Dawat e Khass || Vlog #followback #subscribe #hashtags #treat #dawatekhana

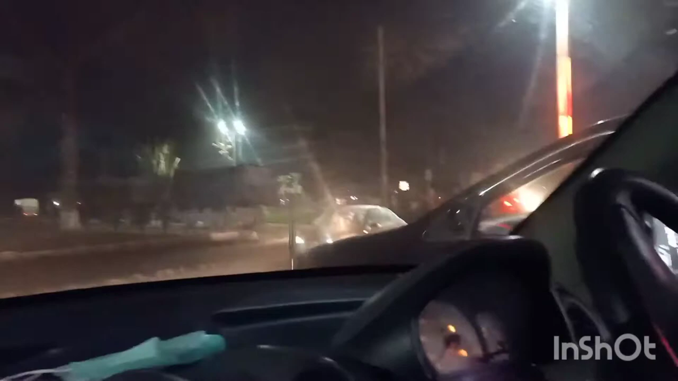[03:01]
یہاں سے ویڈیو اس نے دکھا رہے تھا کہ آپ کہوں رش دکھا سکیں
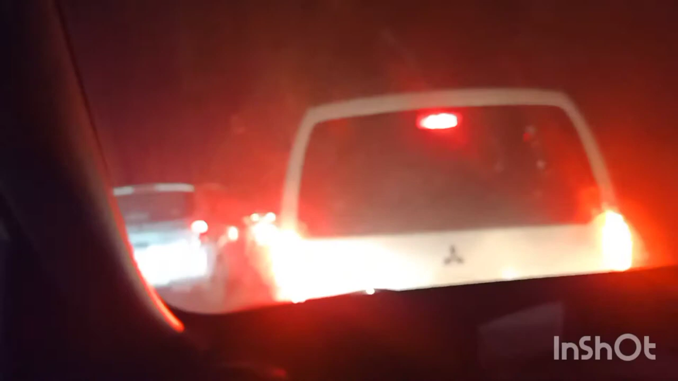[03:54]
یہاں پر ہم آپ کو لکھانے لگے ہیں رش یہ دیکھیں بے انتہار رش ہے آج کینال روڈ پر ہمیں دیکھیں
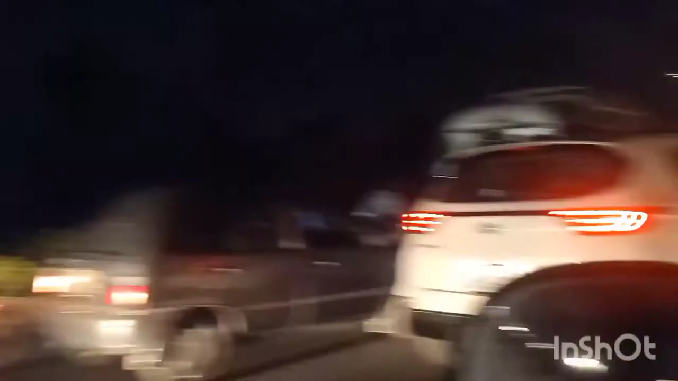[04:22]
تو یہ آپ لوگ رش دیکھیں یہاں سے